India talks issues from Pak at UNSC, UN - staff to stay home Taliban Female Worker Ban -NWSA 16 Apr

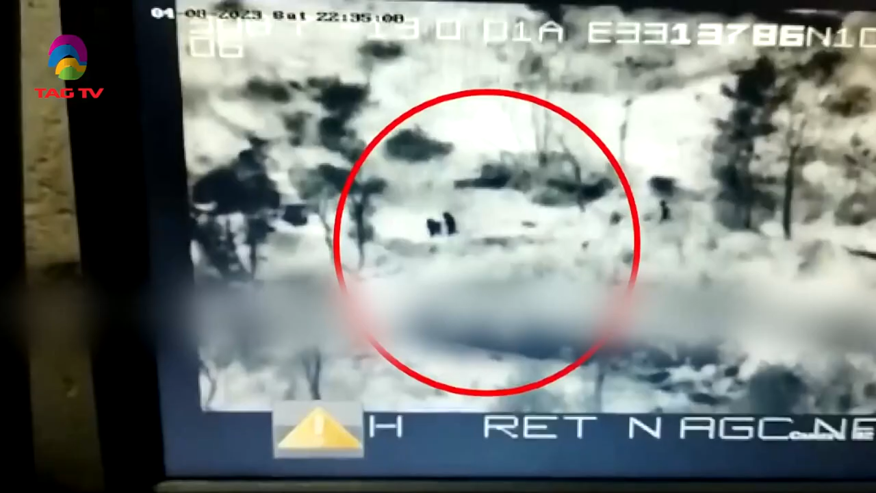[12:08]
According to police officials, around 10.15 p.m.
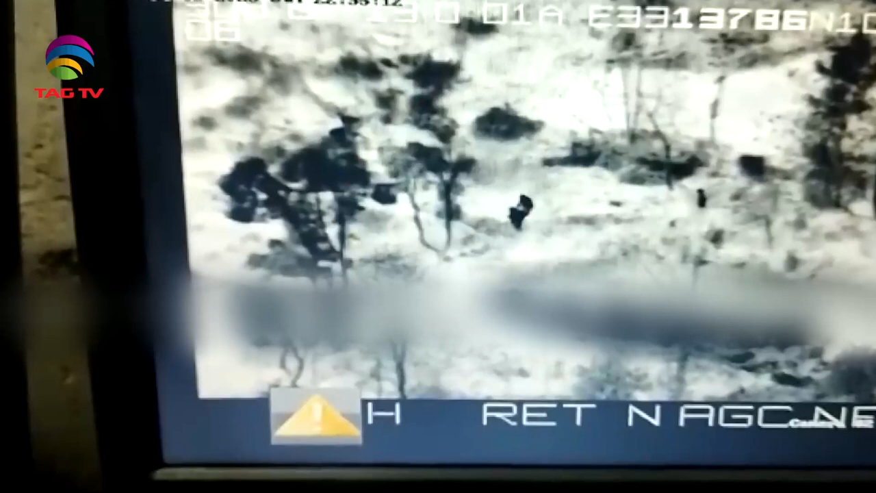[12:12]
on April 8, troops deployed along the LOC in Poonj sector observed a
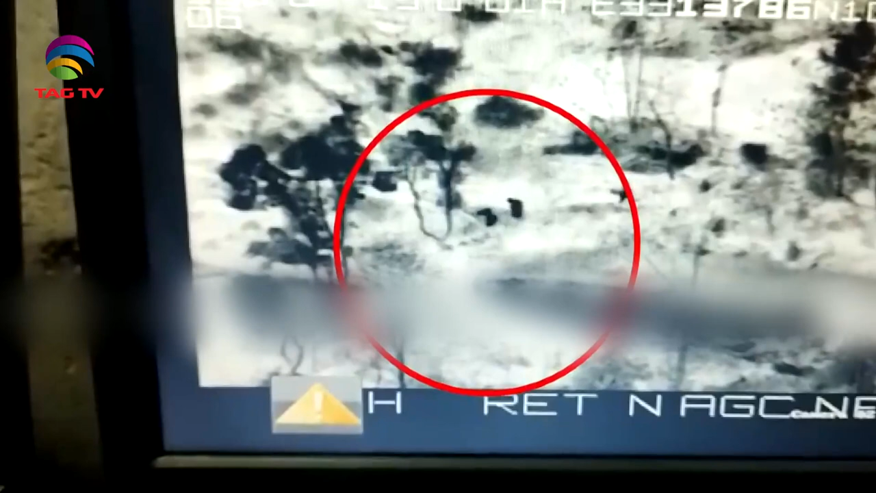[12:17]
suspicious movement of a group of three individuals close to the LOC.